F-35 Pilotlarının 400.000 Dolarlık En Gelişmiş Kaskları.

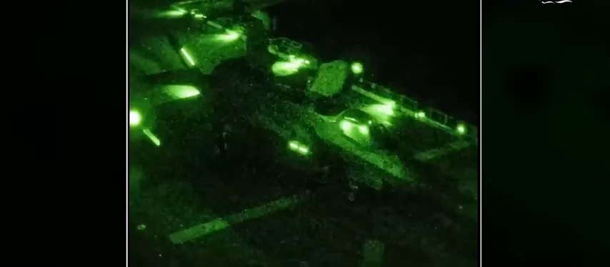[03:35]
Plus, with its night vision capabilities, HMD also allows the pilot to fly in the cover of darkness.